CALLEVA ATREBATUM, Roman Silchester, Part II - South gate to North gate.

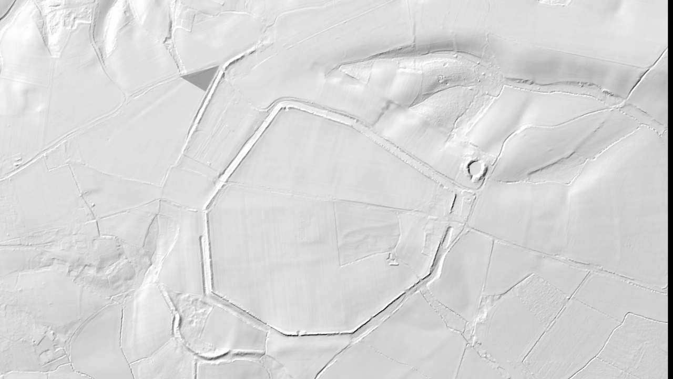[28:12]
Looking at LiDAR finder mapping, let's get our bearings. Now, here is the car park. This is the northwest Iron Age outer ditch, which I'm currently looking at.
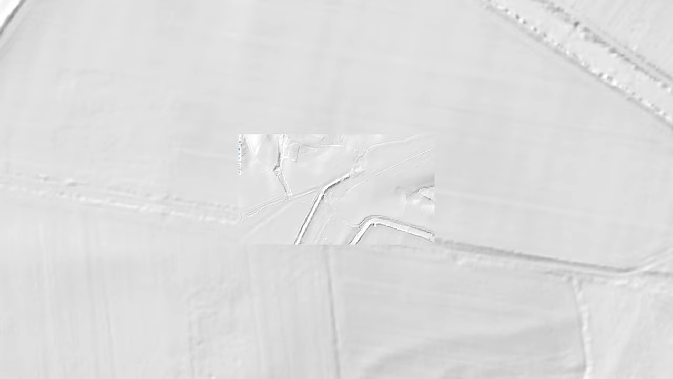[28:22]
And if I zoom in a bit to where the road bisects it, I'm in the field here. And by the looks of it, the ditch itself has gone.
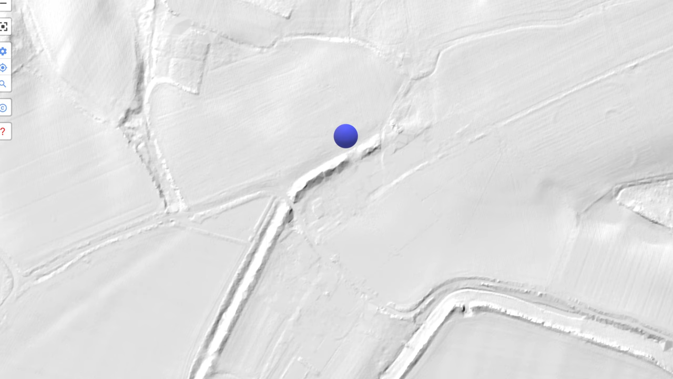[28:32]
I'm actually standing upon its filled in surface. But the southern rampart, which we just saw, still stands to an impressive height.